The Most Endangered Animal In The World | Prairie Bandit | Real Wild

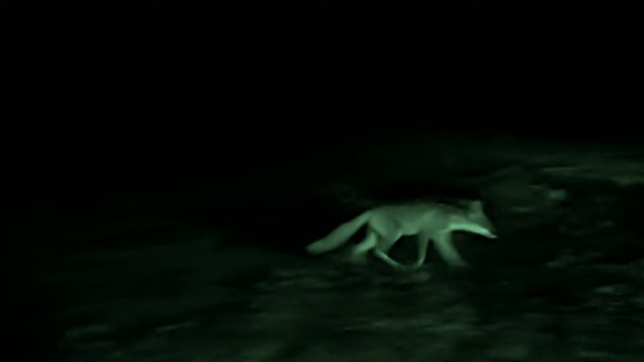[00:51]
The burrow is a safe haven from all the prairie dog's predators,
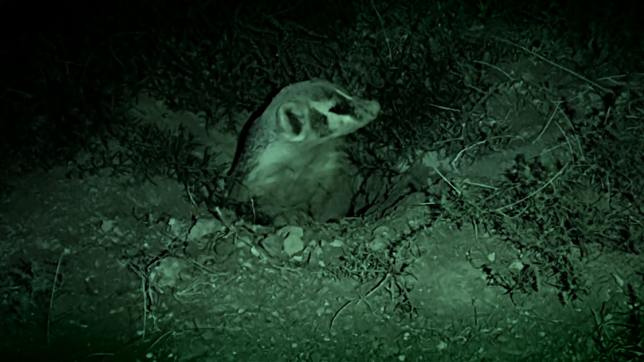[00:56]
except for the one predator that can creep down the burrow at night
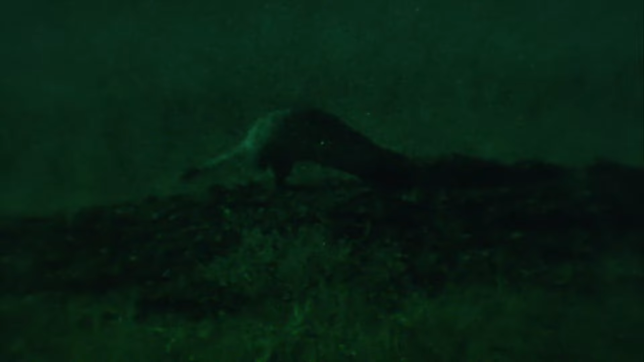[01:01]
and strangle them while they sleep.
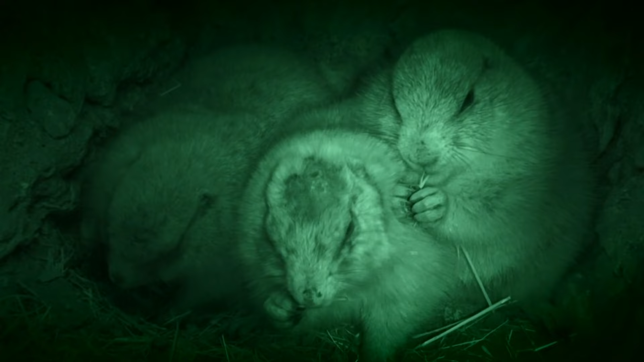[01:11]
For generations, prairie dogs here have slept more soundly, because the last time a black-footed ferret hunted in Saskatchewan was almost a century ago.
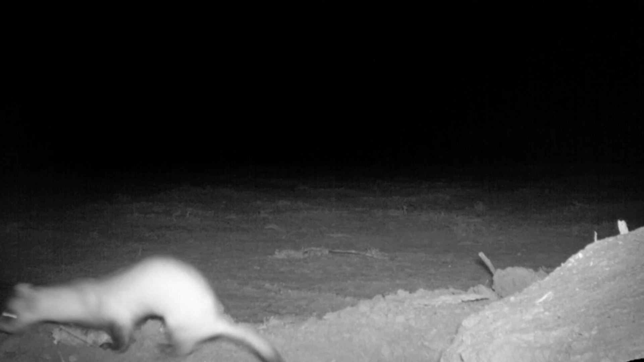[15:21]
All right. And one night later, black-footed ferret using that burrow. Ooh, that's a coyote.
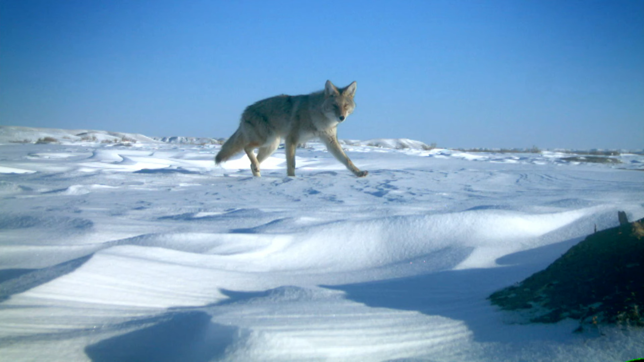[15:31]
That is the primary predator of black-footed ferrets.
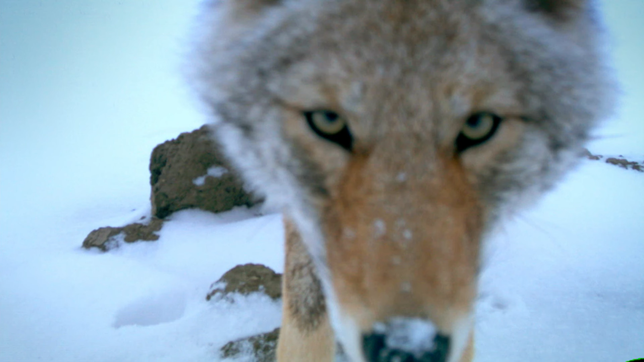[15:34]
Seeing them that close makes me a little bit nervous to that ferret.
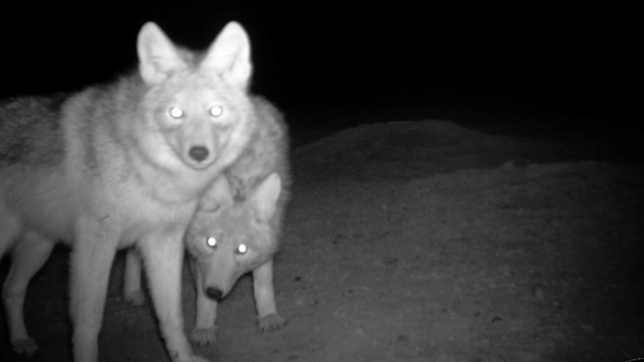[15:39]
So there's obviously he's checking that area out. These are animals that they're gonna have to get used to living with. It's part of their natural habitat. The last photo of the ferret is from 6 weeks ago.
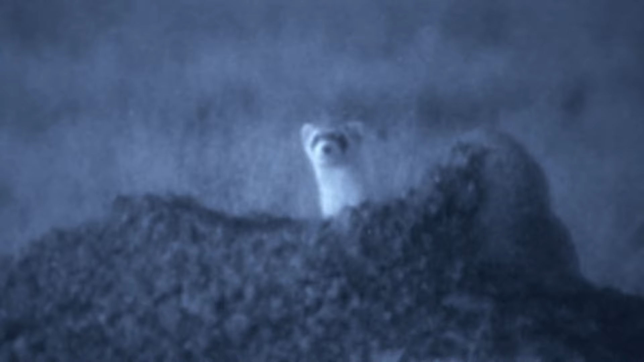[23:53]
A female. When she's confident the coast is clear, the ferret goes hunting in almost total darkness.
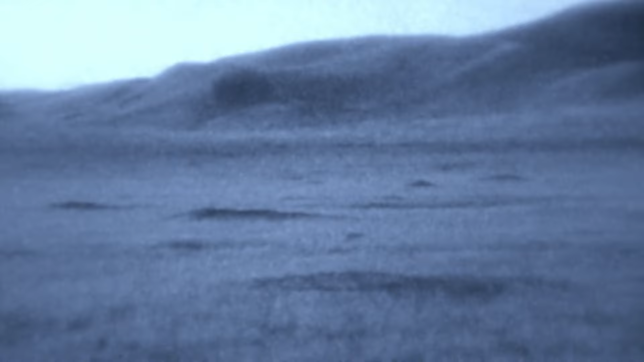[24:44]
eaten by something while you're trying to kill something as big as you are and eat it.
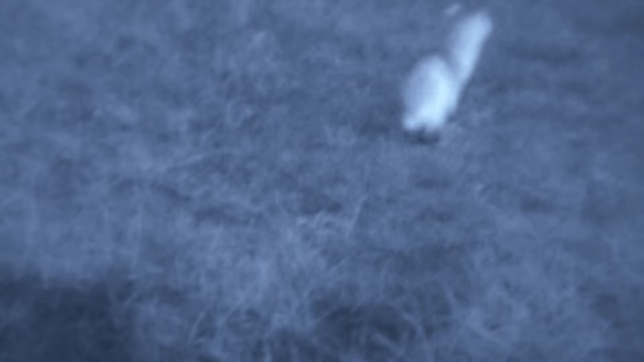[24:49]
Black-footed ferrets creep down to a prairie dog burrow at night.
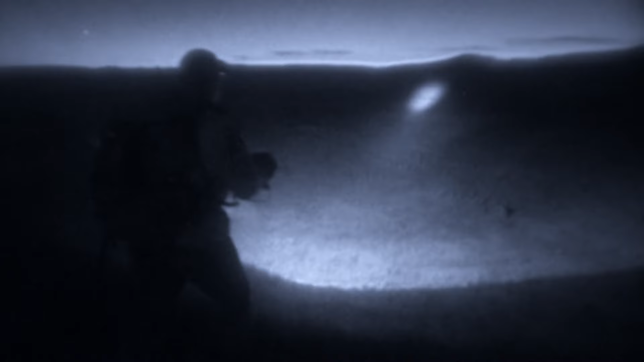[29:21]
There has never been a documented case of young born here. If Travis finds some in this darkness, it will be historic. If he doesn't, the reintroduction will have failed. Oh, there's some eyeshine. There's two of them. Yes.
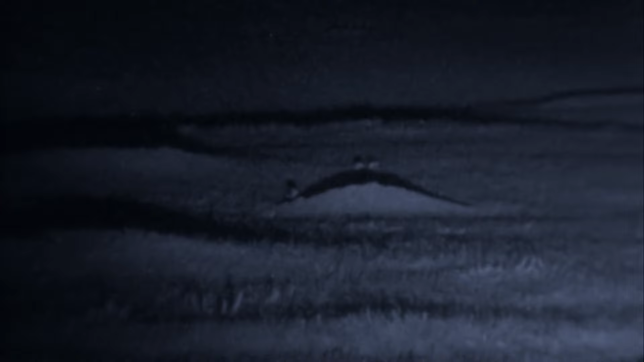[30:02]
Yep, it's moving across to the one on the right, eventually.
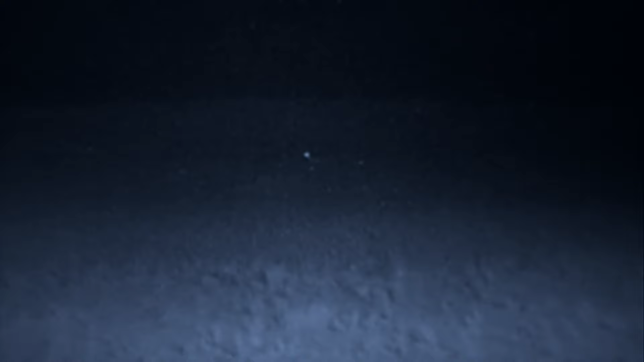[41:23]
The mother and her kits are spotted. This is awesome.
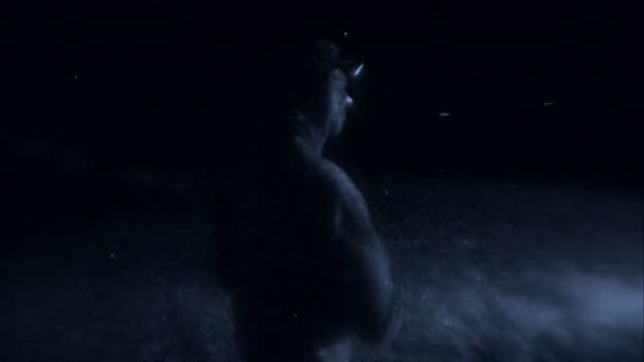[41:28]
I can't believe how lucky we are. Oh,
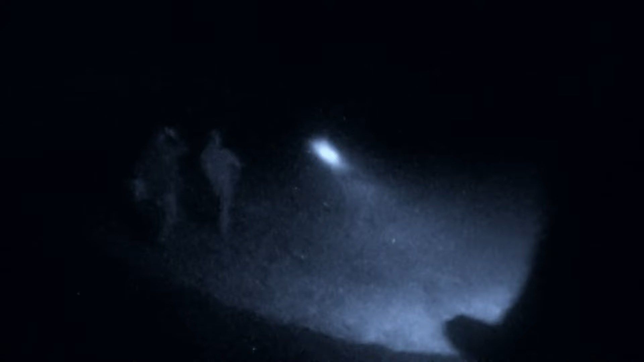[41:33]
there's another one right there. Gosh, you know, three nights of looking before this and not a hint of it. To capture the ferrets, long, narrow traps are placed in the burrows where they popped up.
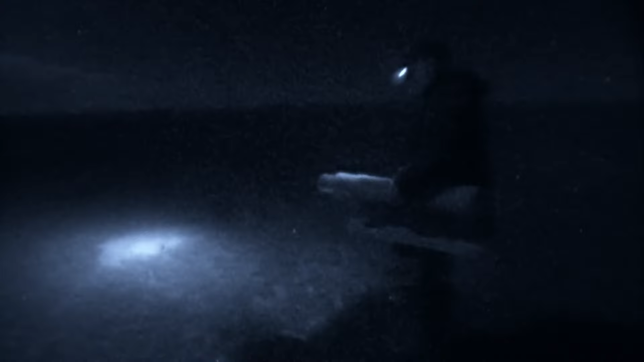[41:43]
The trap is covered to trick the ferret into thinking the burrow is longer.
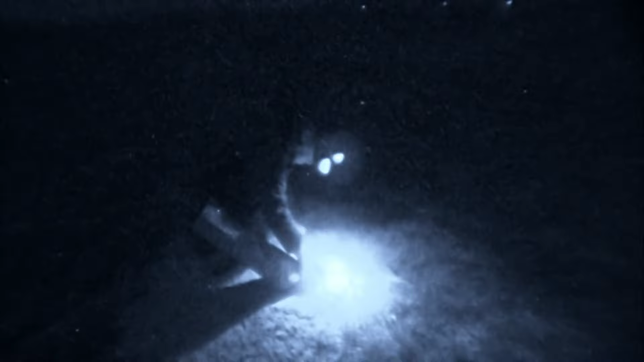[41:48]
When the ferret pops up again, a trapdoor snaps shut behind it.